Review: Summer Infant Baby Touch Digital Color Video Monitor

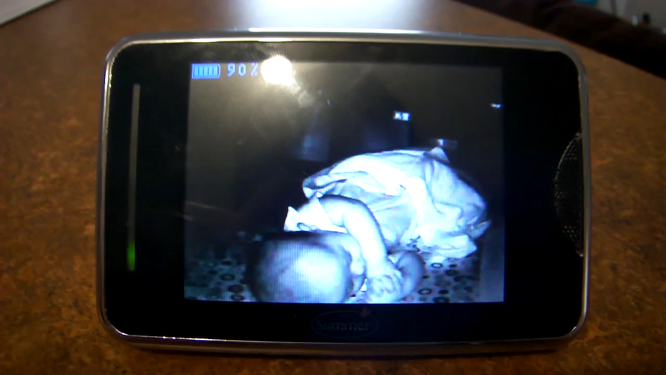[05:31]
So this is what it looks like in black and white mode. Grayson's sleeping right now, and all the curtains in his room are shut, so it automatically goes to black and white mode, and I'll show you color mode after this. So the great thing about this, if you touch it to the side, you can pan the camera up and down.
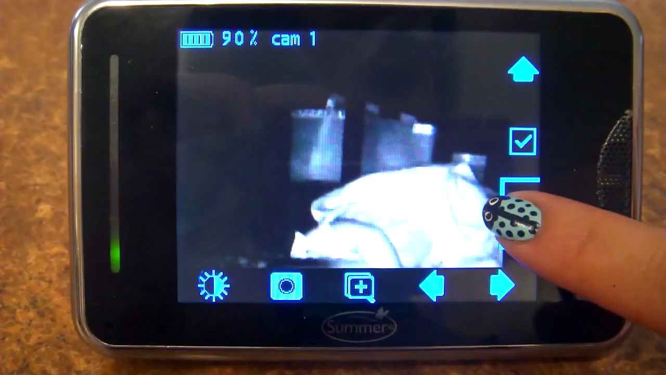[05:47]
You can also pan it left and right. You can zoom in.
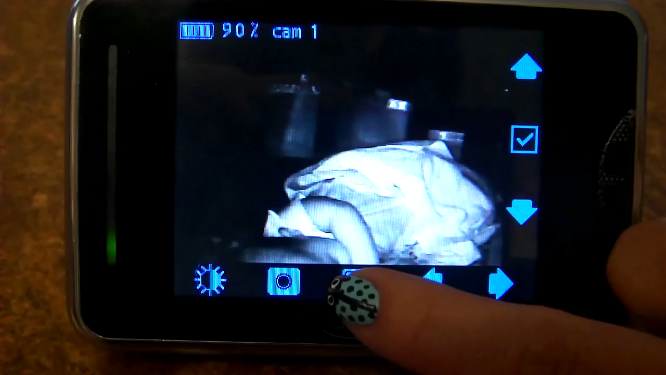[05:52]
When you zoom in, the quality doesn't get better. It gets a little bit worse. It obviously gets more pixelated.
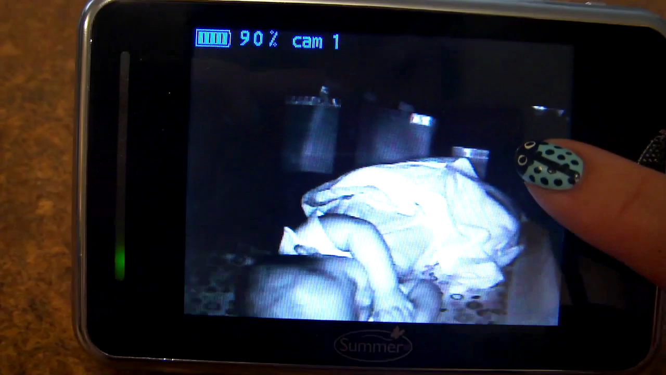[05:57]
So that's what it looks like there. You can also adjust the brightness.
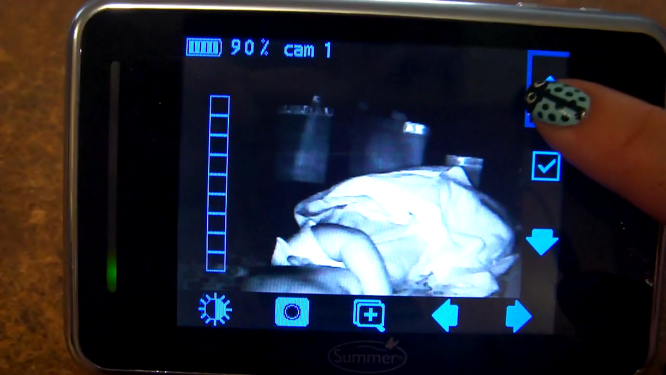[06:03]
I find that when it's on the lowest,
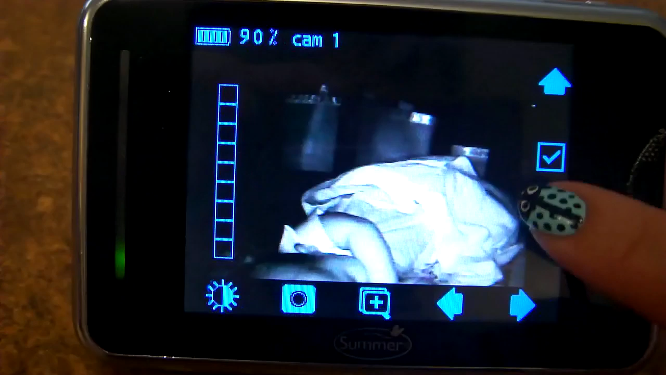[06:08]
or the darkest setting, I guess, even at nighttime, when you turn it on in the middle of the night, it's really, really bright.
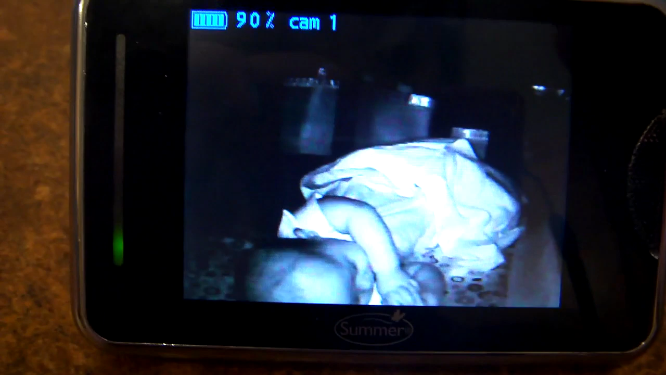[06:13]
I kind of wish they had a night mode where it would dim it down so it's just very, very dim, so it doesn't burn your retinas when you're sleeping. There's another option on this. Here's different cameras.
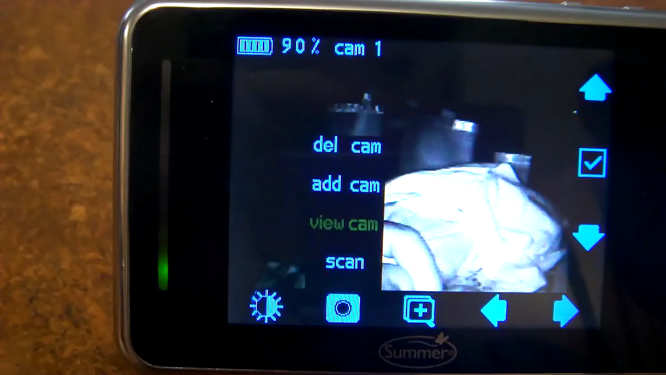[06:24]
So if you have other camera units for this in different rooms, you can add a cam, delete a cam, you can scan around,
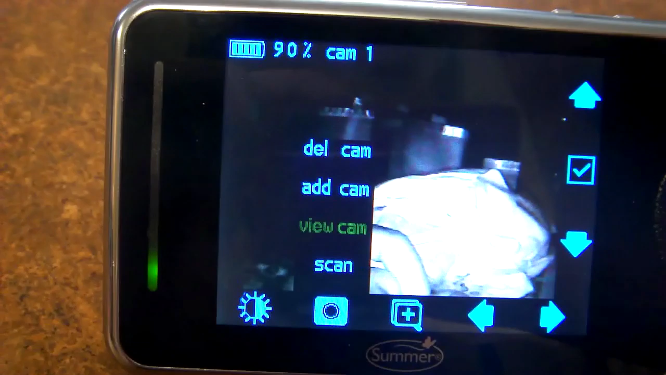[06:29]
so it'll switch back and forth between, say, your first camera and your second camera. It's nice to be able to have two units.
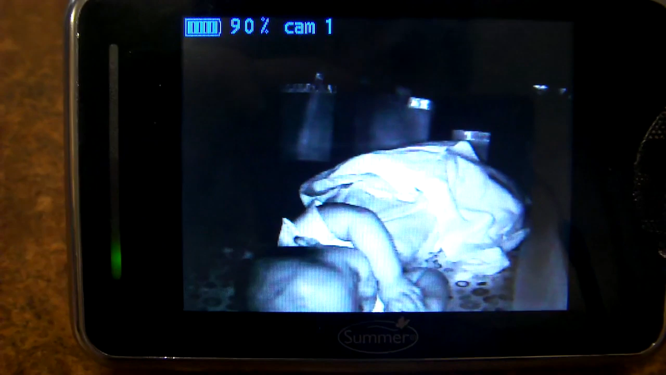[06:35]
If you have two kids or if you want to watch your dog or something, it's nice to be able to have that option.
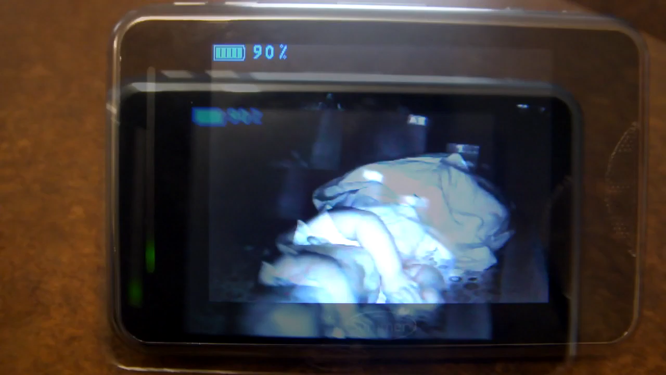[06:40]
Now, the viewing screen on this, I think, is rather large. So this is the side of a credit card.
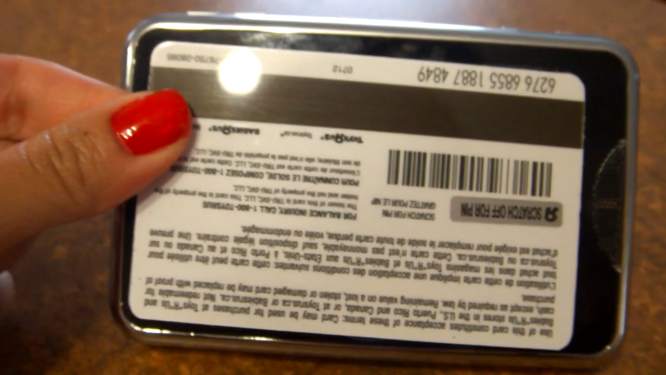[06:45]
It's actually a gift card, but that's what the size of it is. So it is quite large. You'll notice on the side here, there's a green monitor light.
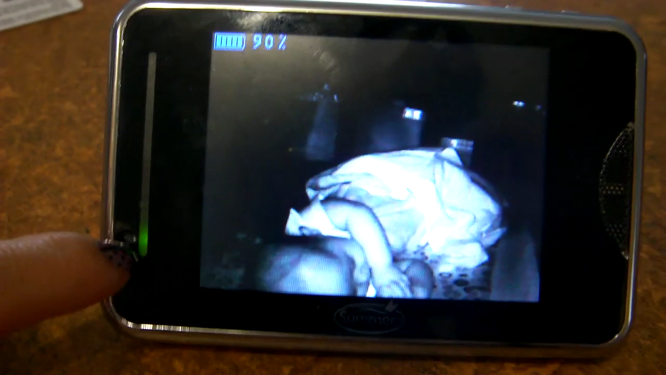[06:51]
This means that it's on. It'll light up with red, depending on if your baby's crying or if there's noise in the room. So if you have this on silent, which you can also toggle with these buttons, you can turn the volume up and down.
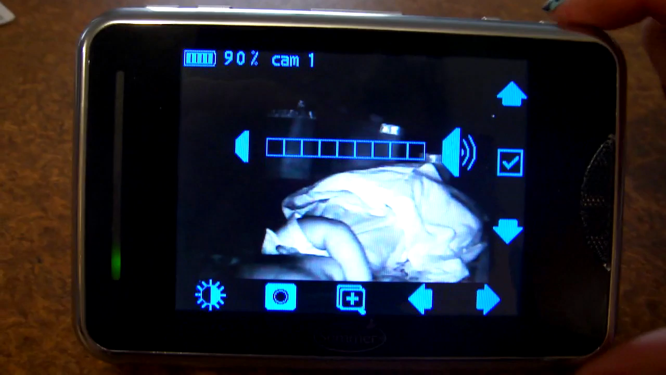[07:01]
So you can hear with the volume up at its highest level, there is some feedback and it's just kind of white noise in the room.
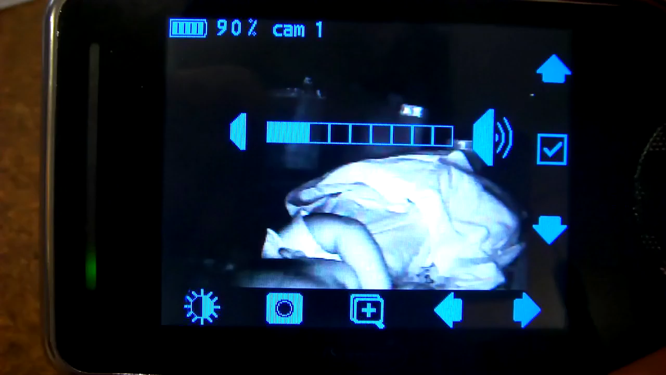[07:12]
As well, on the side here, in the top left-hand corner, it'll tell you what your percentage of battery life is and what camera you're viewing.
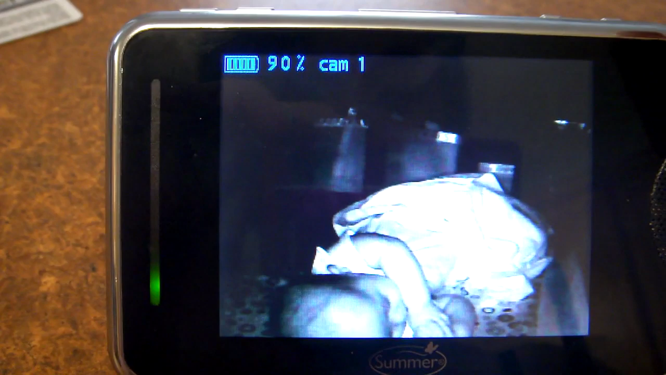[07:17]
So in case you have more than one, you can tell which one you're viewing which room.
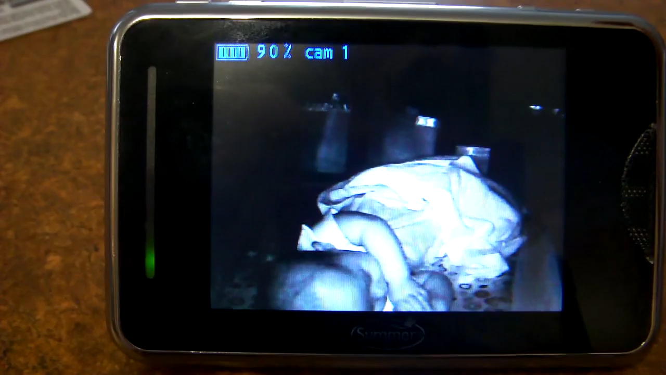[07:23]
There is a nice little speaker on this side right here,